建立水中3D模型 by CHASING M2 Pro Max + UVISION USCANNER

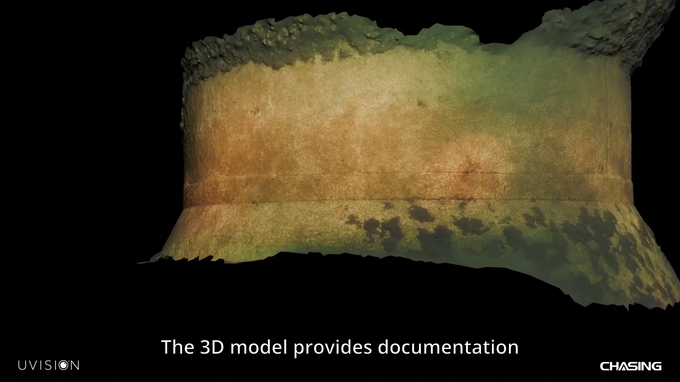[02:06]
The 3D model provides documentation that is easy to overview. These wind turbines are installed in relatively shallow water and the foundations are made of concrete.